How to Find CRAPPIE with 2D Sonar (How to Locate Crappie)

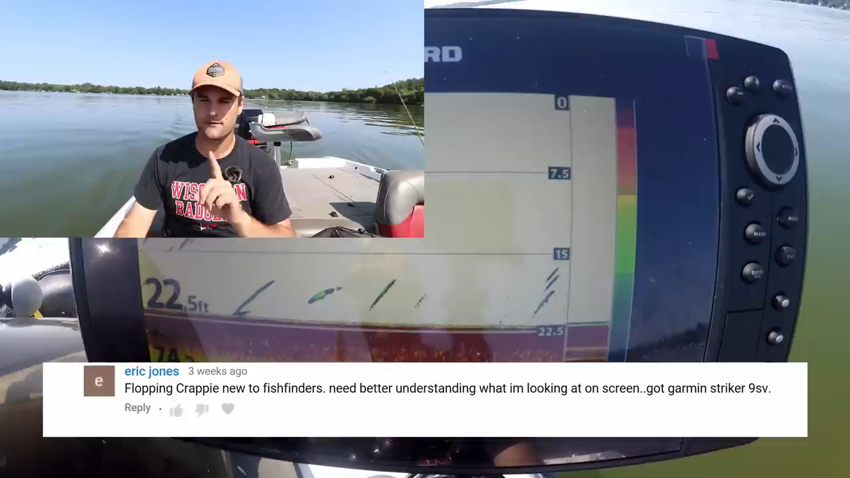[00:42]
On screen: depth 22.5 ft
They've just bought a brand new unit, and they bought a Garmin, I believe it's a 9.3 SV. Doesn't matter, 2D sonar is 2D sonar, okay? The only thing different compared to some units, and even similar units, is just the palette scale. So if you notice here on the right side, the top of my screen on this color scale here is extremely dark red, which means the largest fish,
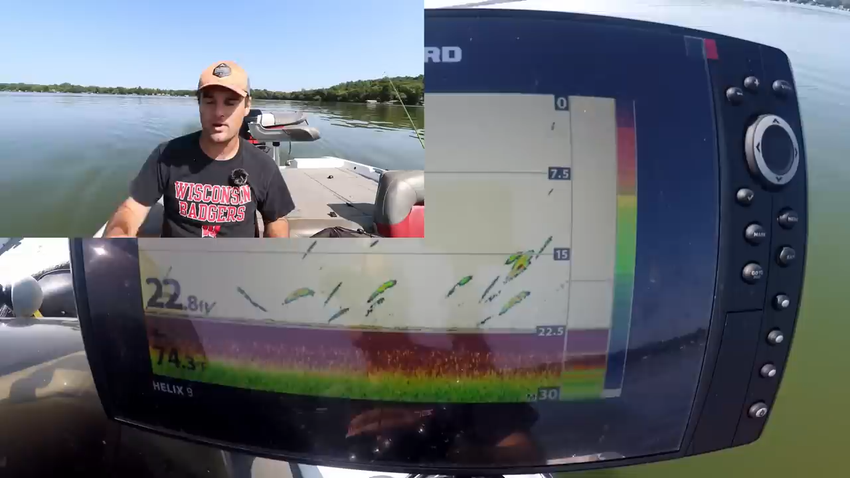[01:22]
the largest cover, you know, brush piles, bridges, anything under the water that is solid, that has a large surface area, is going to show up as red. And it goes from red, orange, yellow, green, and then blue is the lightest color. So any type of bait fish that I have, shad will probably show up as blue.
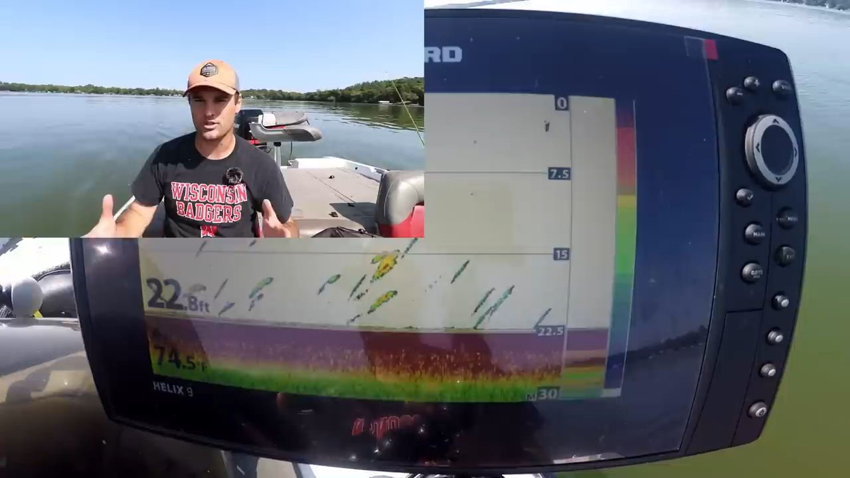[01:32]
On screen: depth 22.8 ft
Any small fish or smaller structure is going to show up as, or smaller cover is going to show up as blue on this unit. Now you can adjust it to whatever pallets scale you want, but first I just want to talk about how to go ahead and set one of these up. Now this is the Humminbird Helix 9, this is the first generation. Humminbird, Lowrance, Garmin, they're all the same as far as 2D sonar goes, okay? There might be a few different things in menu setups, but it's 2D sonar.
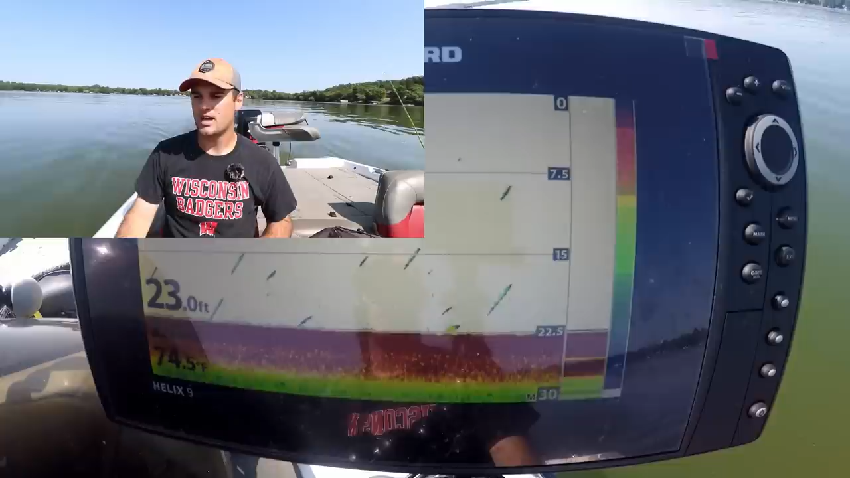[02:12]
On screen: depth 23.0 ft, water 74.5°F
It's very, very uniform. So, the first thing you're going to do, because this is a crappie fishing channel mostly, I'm going to target, I'm going to set this up as if I'm crappie fishing. So, if you notice here, my deepest, my lowest limit is 30 feet. All you're going to do is go to your lower range, maybe it's your lower input, something similar to this. Now, the top range, it says auto, and that's something I can't adjust on this unit.
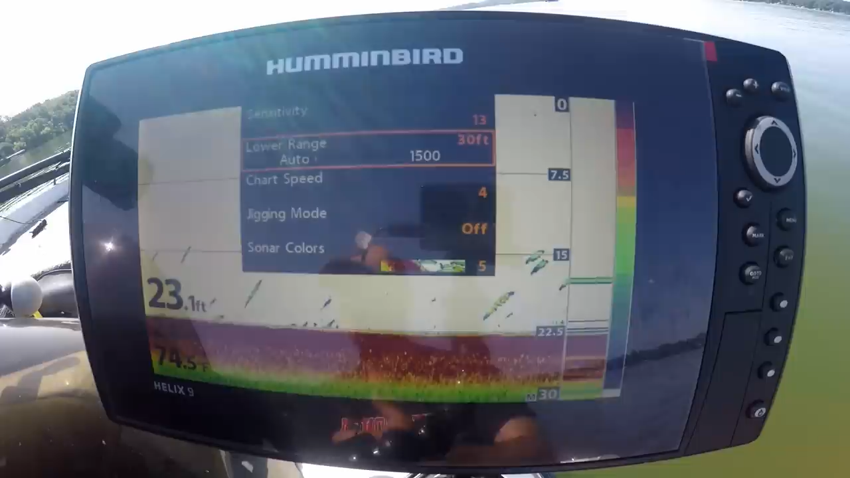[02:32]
On screen: depth 23.1 ft
Some units you can actually adjust to only see 10 foot down to 30 foot down, and that's your window.
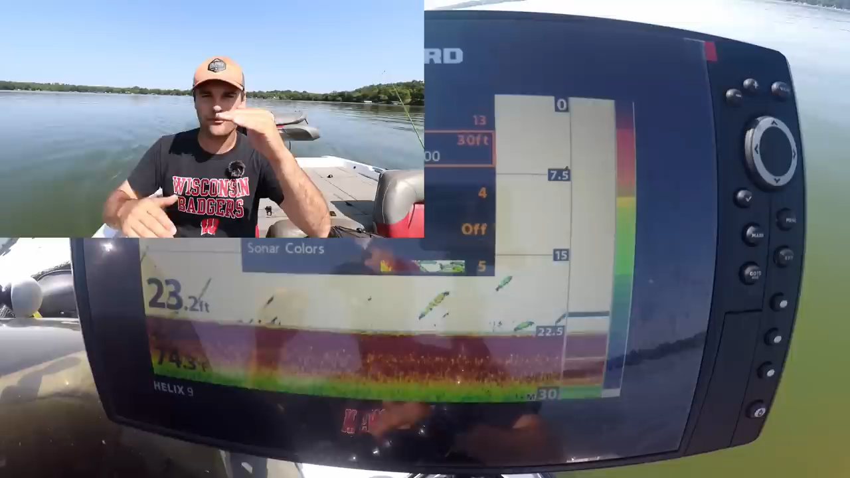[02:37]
On screen: depth 23.2 ft
This unit, I can only, I can't adjust the top, but I can adjust the bottom.
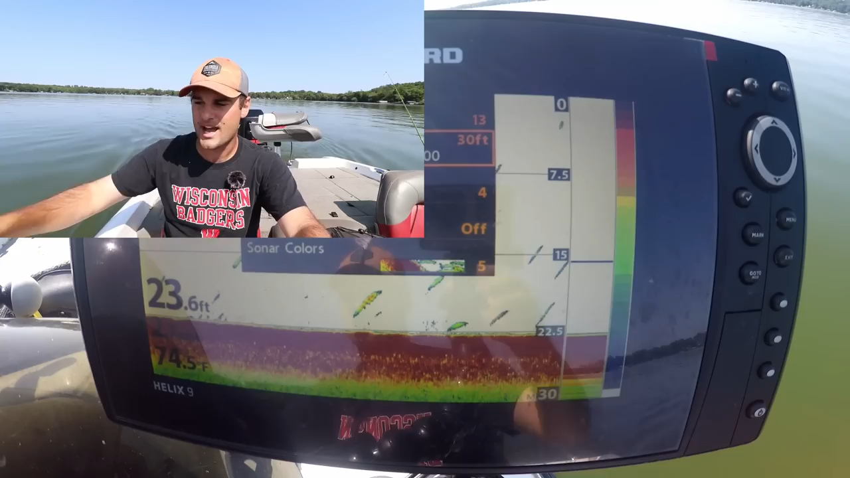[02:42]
On screen: depth 23.6 ft
Now you see I have it set for 30 feet. Now the reason that's important, especially when you're fishing for crappie, there's actually two reasons.
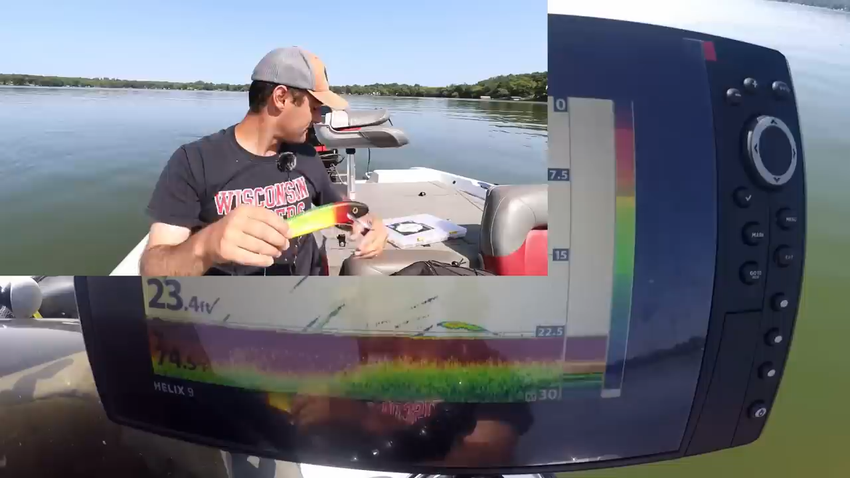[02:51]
On screen: depth 23.4 ft
First of all, we're going to talk about surface area and pixels on your unit. So, when you designate a smaller window, you're giving more pixels per square area to a fish, a lure, some sort of structure. So, what I mean by this is, if I have this on auto, and I'm fishing in 100 feet of water, okay, something the size of this might only have two or three pixels. I may not be able to see it very well, but if I scale up and only have a lower unit range of 30 feet,
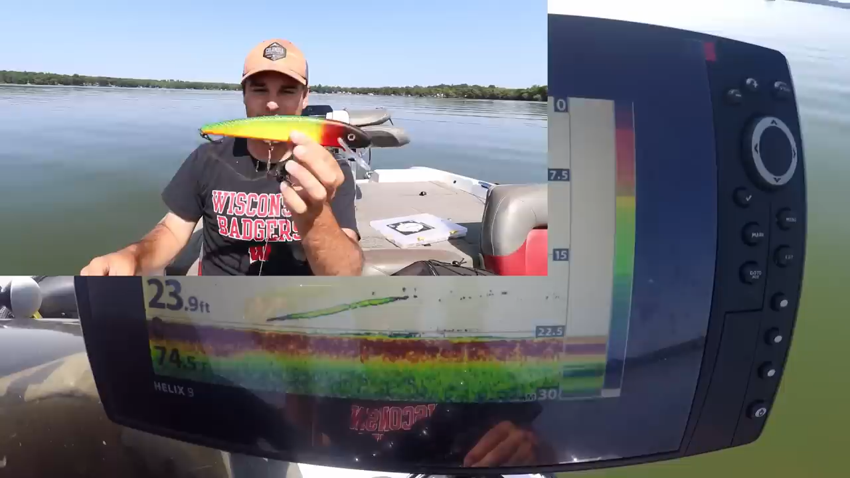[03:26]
On screen: depth 23.9 ft
this might have 50 pixels, and I'll be able to see it very, very clearly.
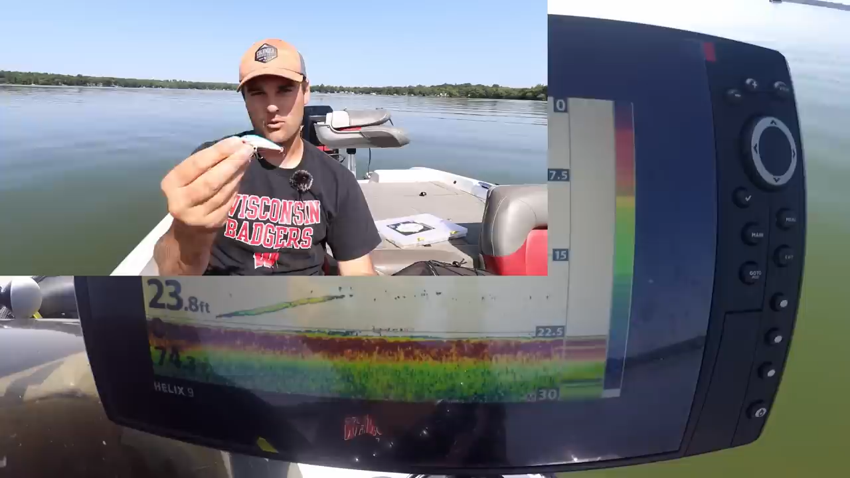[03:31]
On screen: depth 23.8 ft
If I'm in 100 feet of water, and I see something like this, a bunch of bait fish, I'm not going to see this on the sonar. 30 feet range, I might be able to see this on the sonar. This might be 5 to 10 pixels. It depends on your unit, how many pixels gets designated to a certain square area. But that's the first main point, is when you shrink your window down, you actually see more. You designate more pixels to a square area of water, so that something like this,